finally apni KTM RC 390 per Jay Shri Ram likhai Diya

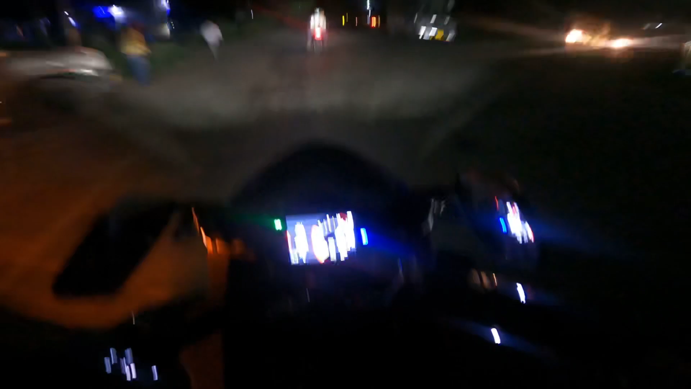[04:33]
मोजा अफिस के लिए और रात कर शया साथंगों जल्दी अधिरा हुता है आपको पता है तो दिखाई
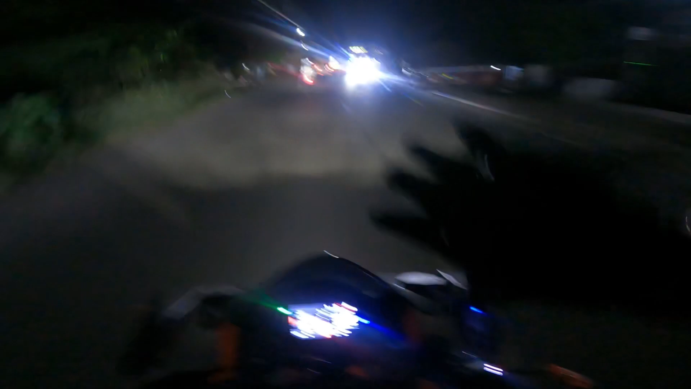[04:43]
तो गाइस बीच में हमें मिल रहा है थोड़ी बहुत ओफ रोड़िंग बाई साब थोड़ा से यहां से सवार कर थोड़ा सा रह चुका है एक लड़की की बेट कर रहे हैं तो लाइशो यहांक हम लेट हो
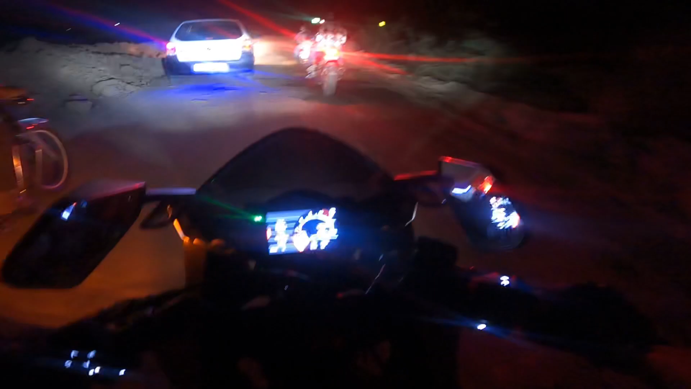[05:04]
तो फिलाल कोई से नहीं रात अपनी आई इसको इसे नहीं और जोग सो फुल पावर दो भाई के चार लोग एंड फॉल पावर गाइए तो कैमरा तैड में त्रैक्राइव यहां फा चाली है पूरा काया टारी है मुझें
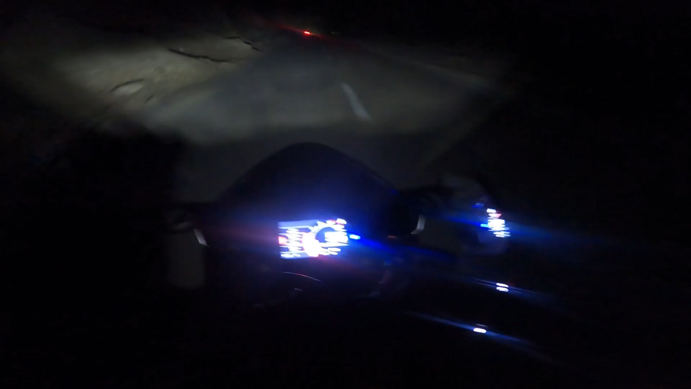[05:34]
आइसे लिए कर रहे है लिग पूरा है 40 km and let's see guys full power वाकी लोग देखने रहे हैं तो लाइक कमेंट शेर कर देना तो भाई अभी हम
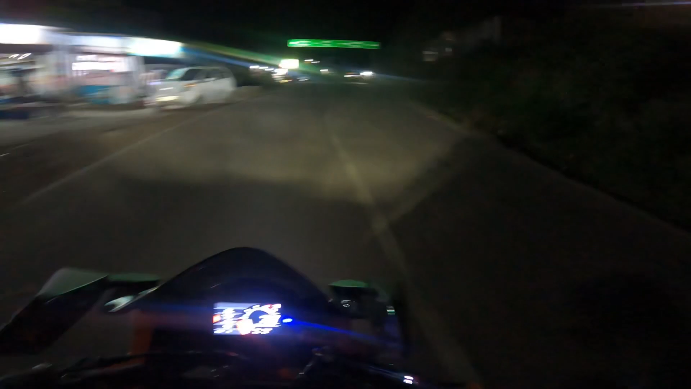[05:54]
पहुंच चुके हैं स्वारगाट यहां से मिनाल मनाली
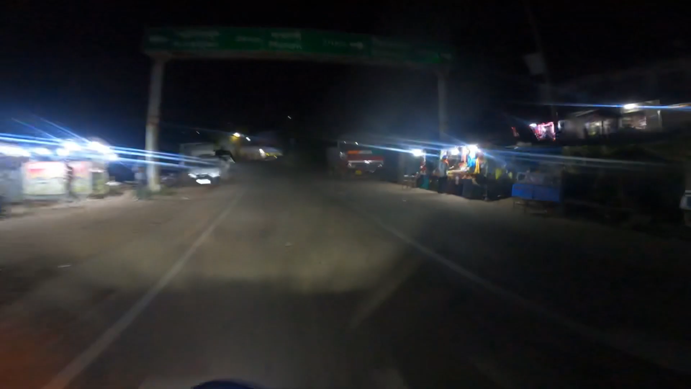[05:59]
211 ब्लासपूर 40 and अभी तुम कैस ब्लासपूरी जा रहे हैं तो लैसी ब्लासपूर जलते हैं फटामने तर चालीश क्लिवेटर है वस्यां से जादा निवा सिर्फ चालीश क्लिवेटर इस फाइनली हम पहुंच चुके हैं तैनल के
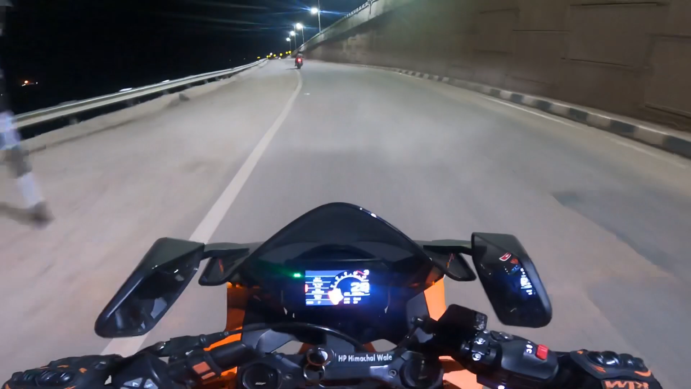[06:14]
पास हमारी फर्स्ट टेनल रहेगी पहली और भी यहां से पाई कीजने का मज़ा आएगा फुल पावर � हम हम हाइबे चड़ जाए एक वारी फिर इसके बाद पुल पावर गाइज तो गाइज अभी हम करने बने तैनल एंटर एंड यह हमने कर दी हो बाई क्या साउंड आ रही है
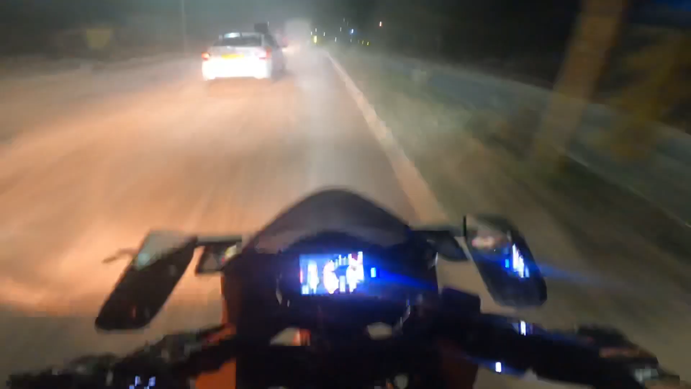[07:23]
शिट शिट आप दूल देखी सकते हो भाई क्या दूल दूल हो रखि
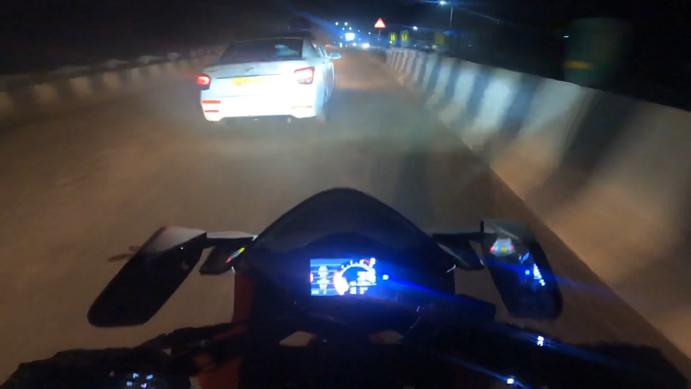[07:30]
है अब
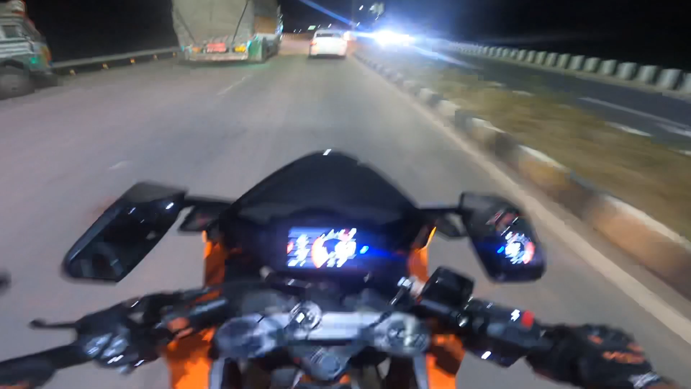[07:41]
पूरा मस्त फोर नाइब रोड़ा इस फुल पावर है है है किलो मिट्रे ब्लास पूर भाई बहुत कम रेगा यहां से तो गढ़ा आई तो बहुत है तो वह ही सेकंग चनल है कि एर ही सेकंग चनल एडिस बाइक साउर